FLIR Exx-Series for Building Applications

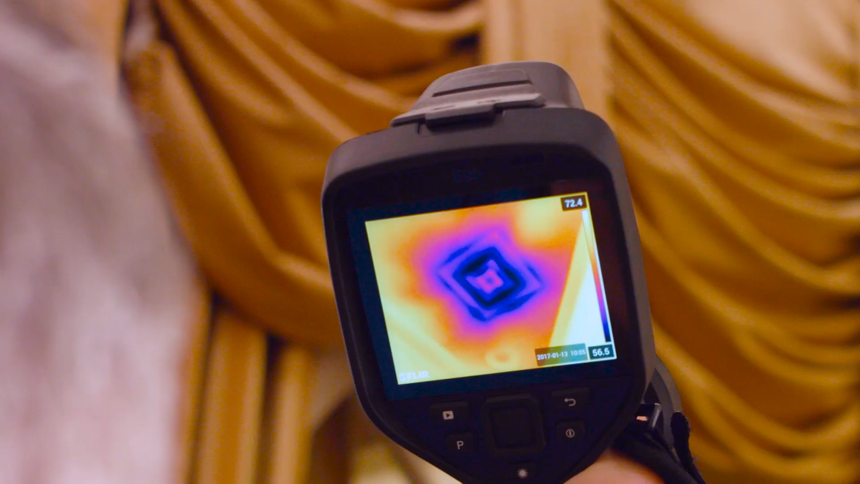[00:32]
EXX series cameras offer resolutions up to 464 by 348 pixels from
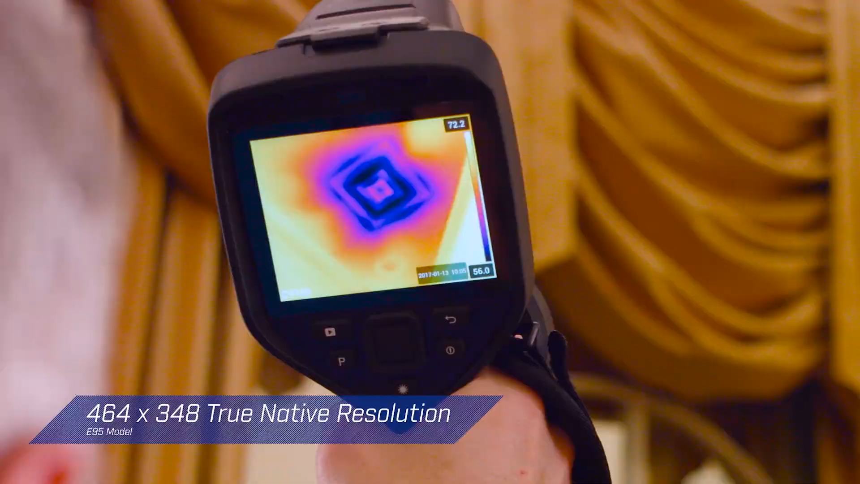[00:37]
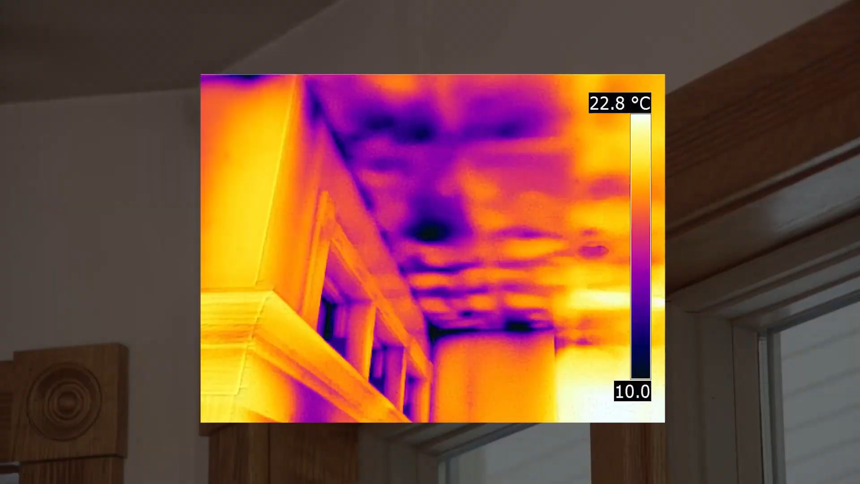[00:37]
On screen: scale top 22.8°C
an infrared detector that's sensitive enough to see minute temperature differences.
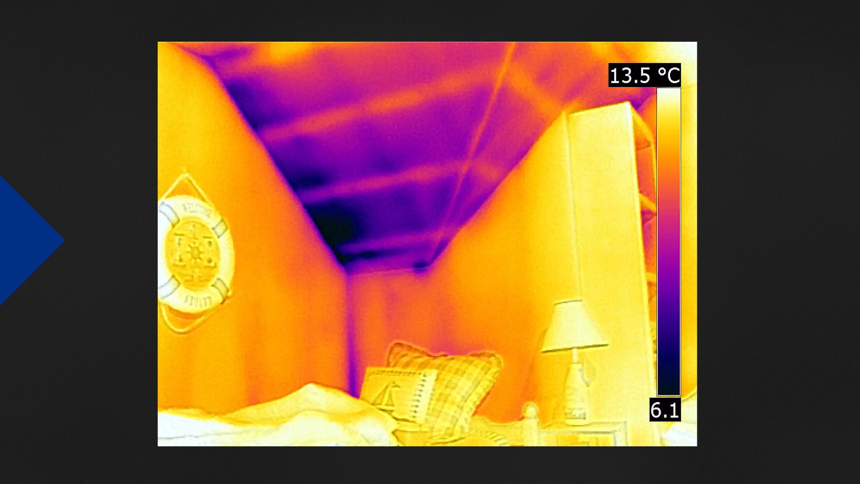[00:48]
On screen: scale top 13.5°C
But to get the job done right you need more than great sensitivity and resolution.
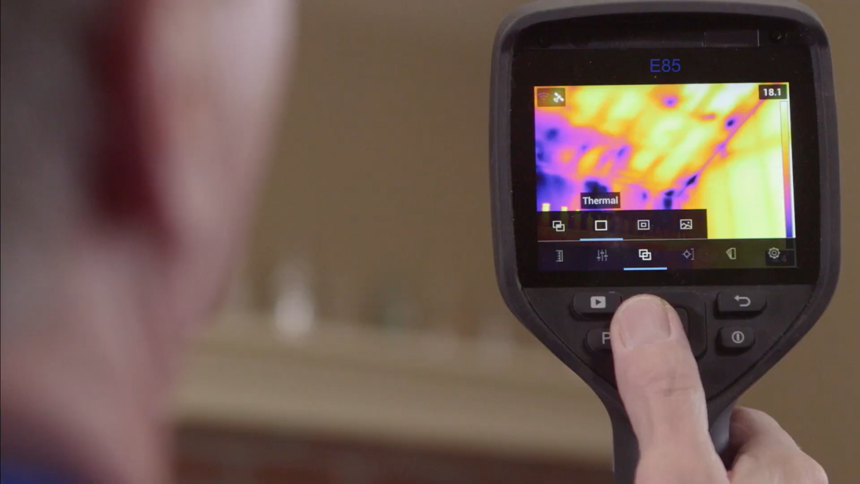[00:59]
Enhancements such as FLIR's patented MSX technology add the perspective you need to identify problems and recognize locations.
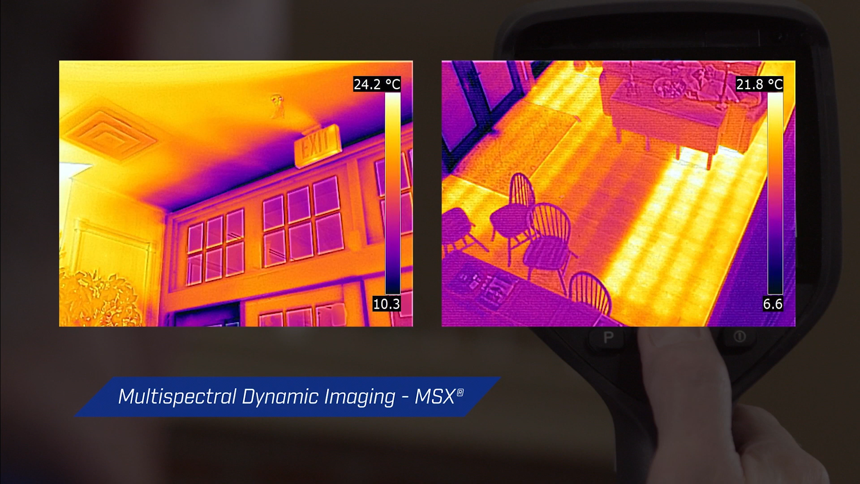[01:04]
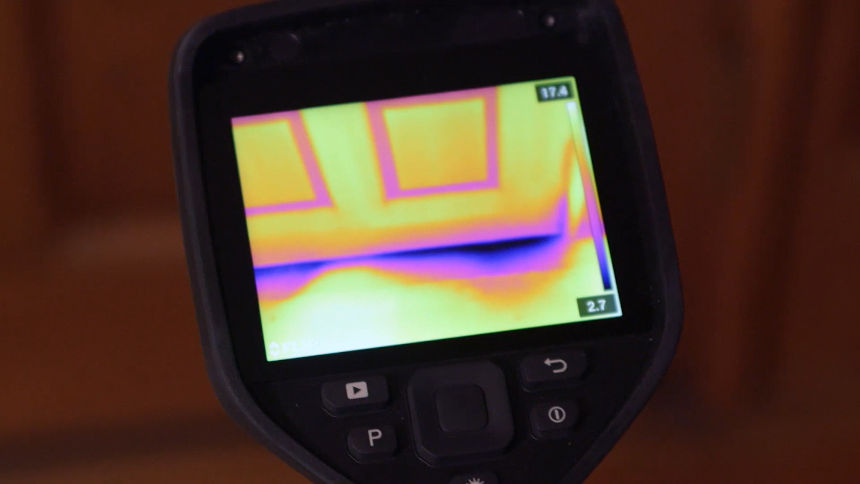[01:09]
A responsive intuitive interface and vibrant 4-inch screen make the EXX series easy to use at any angle.